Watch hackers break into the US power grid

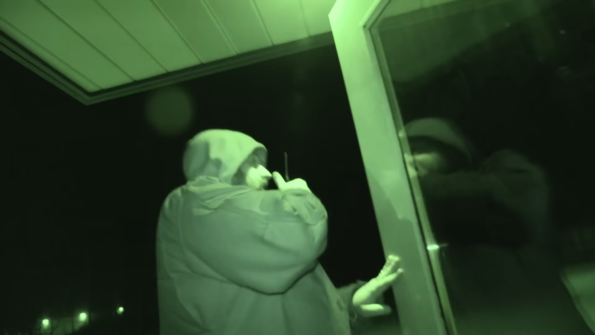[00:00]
Yeah, I just flipped the lights on. The door was just open.
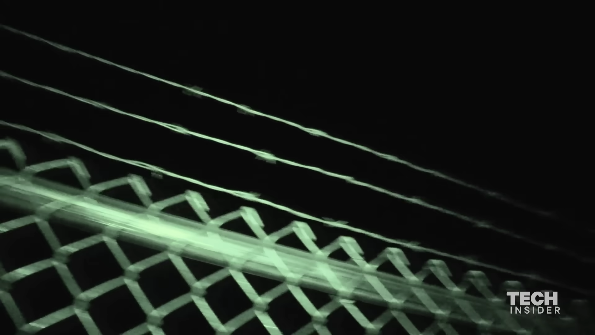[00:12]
It's surrounded by a barbed wire fence.
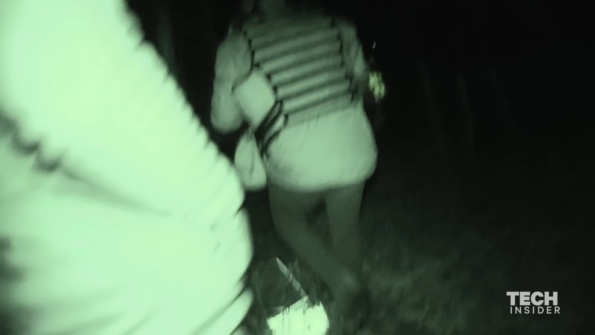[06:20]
One team went in through a wooded area where it wasn't fenced in and approached the back door.
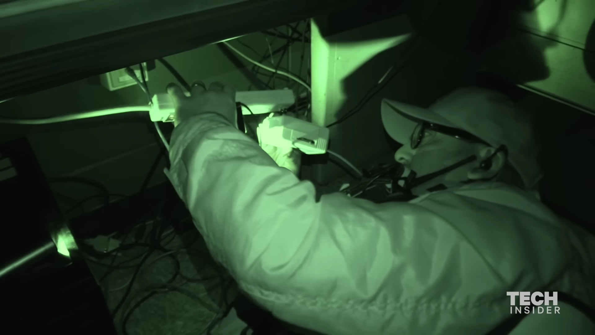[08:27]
So what we can do is plug that into an outlet and then into the network as well.
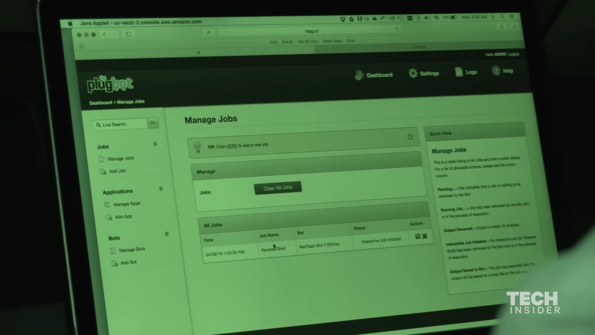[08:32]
Promotely we can control that, install software like malware scripts,
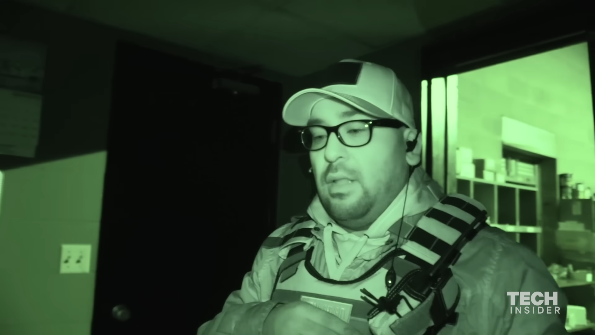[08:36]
penetration testing scripts, things like that.
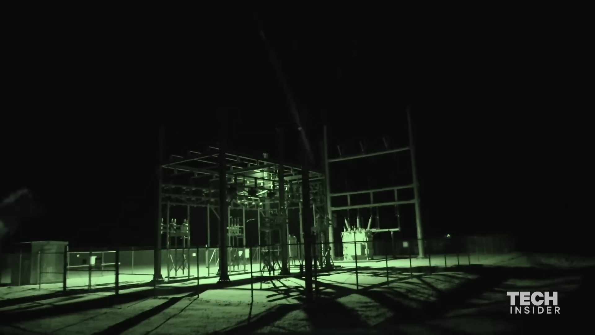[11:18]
You should effectively see my body heat disappear.